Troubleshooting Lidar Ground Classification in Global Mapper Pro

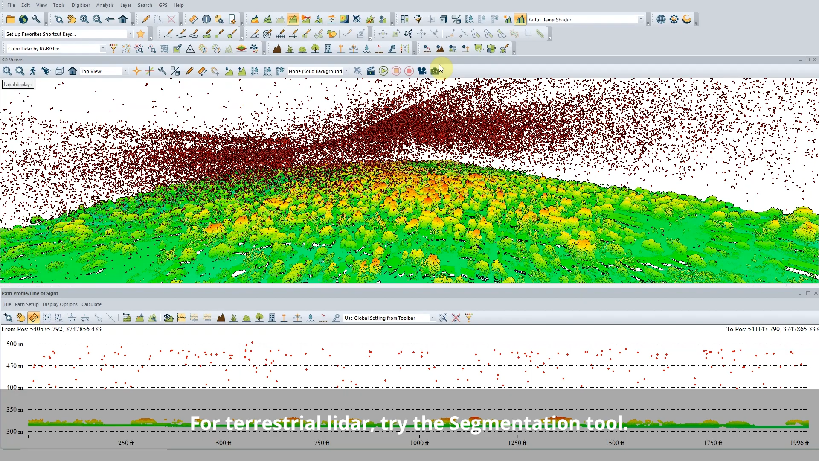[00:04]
Point Cloud Classification is easy in Global Mapper with the automatic classification tools.
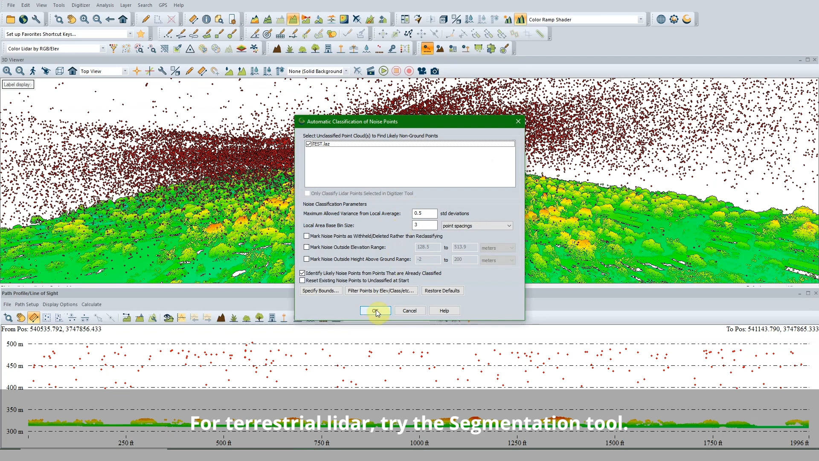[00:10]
Here are a few suggestions to improve your existing classification workflow.
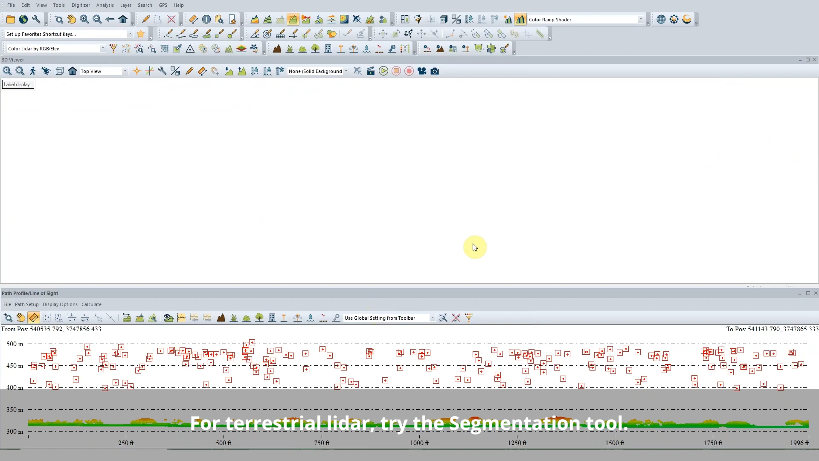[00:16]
First, be sure to run the Noise Classification tool to remove any outliers that may bias other classifications.
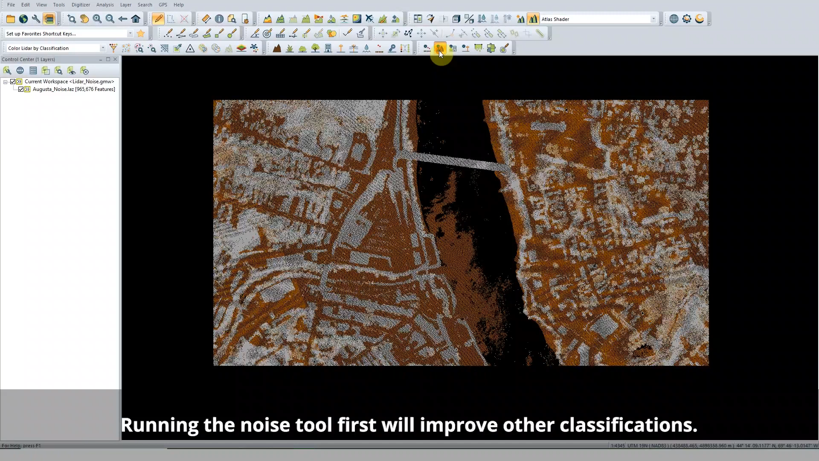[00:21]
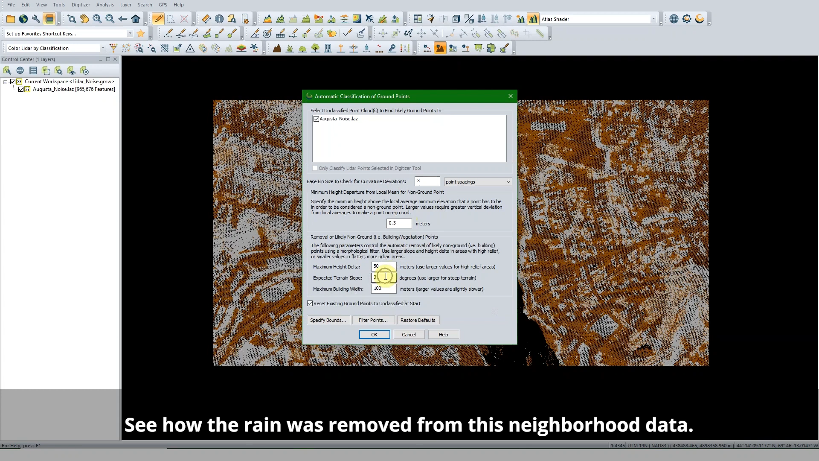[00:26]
There are two options, one that removes points based on distance from other points and another that's based on elevation.
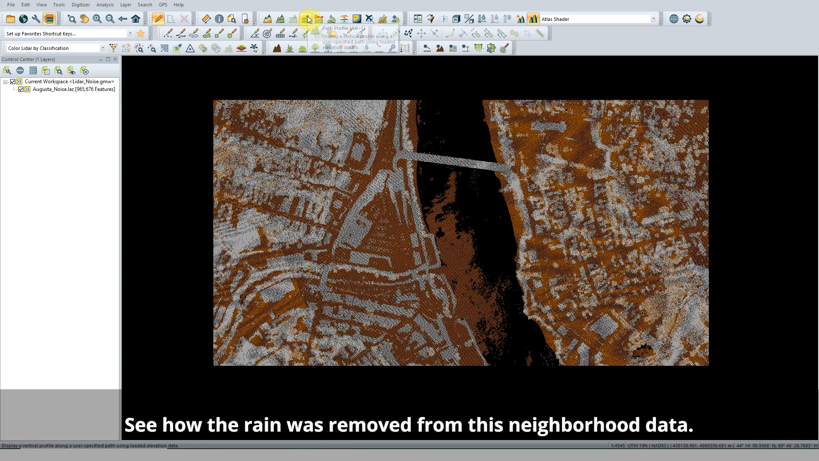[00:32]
Adjust these settings to fit your data. In Ground Classification, two important settings are often missed.
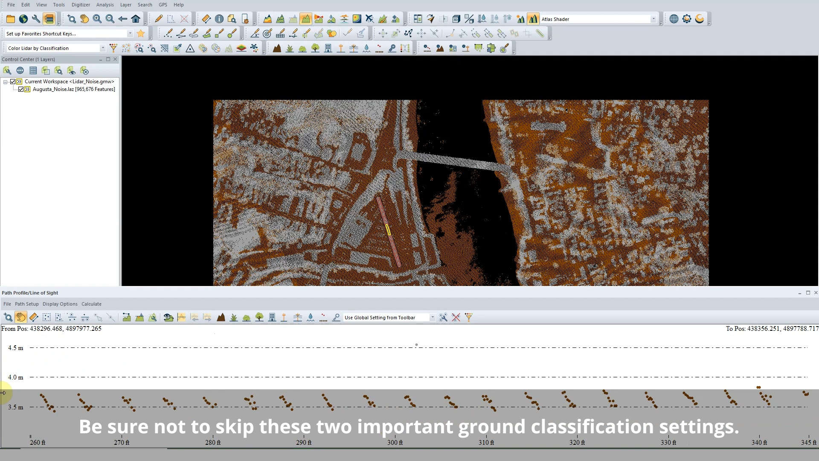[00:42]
The Minimum Height Departure setting and the Expected Slope setting are
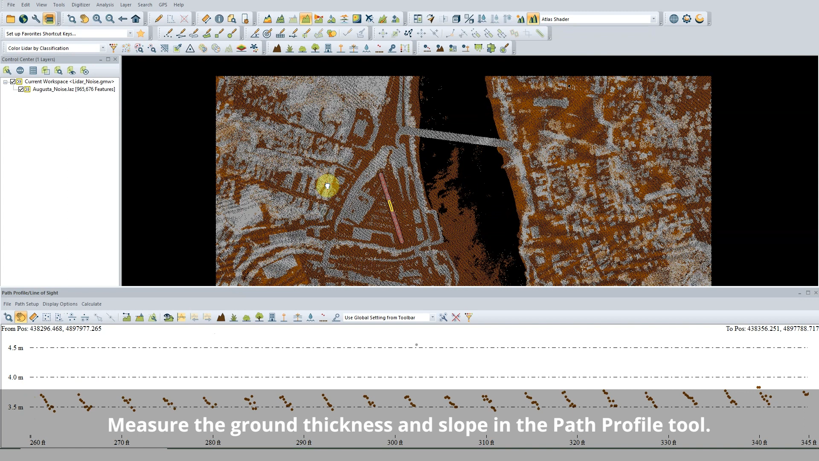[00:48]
important to ground classification and can be measured in the Path Profile tool.
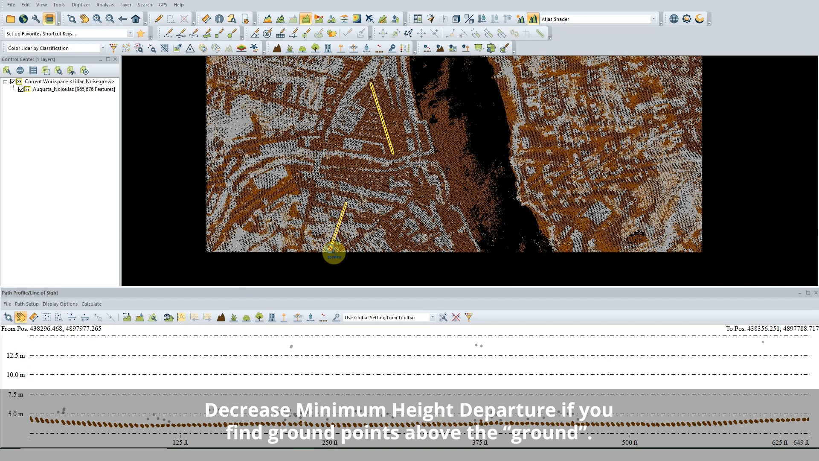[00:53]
Minimum Height Departure is how thick the ground points are.
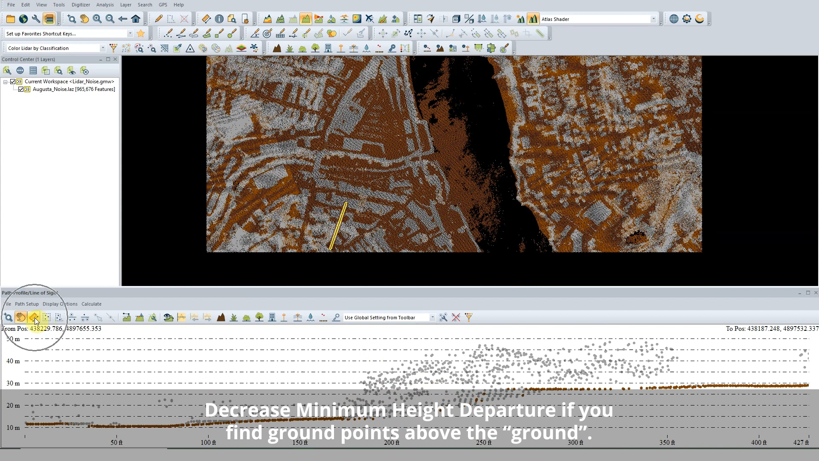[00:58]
This tells Global Mapper in what range to look for ground points. Slope can also be measured in the Path Profile tool.
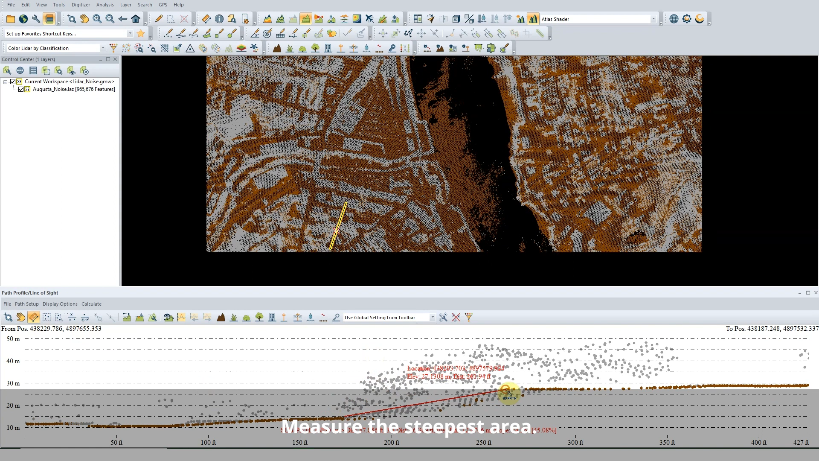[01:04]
Set the steepest slope in your dataset as values lower than that will be excluded from the results.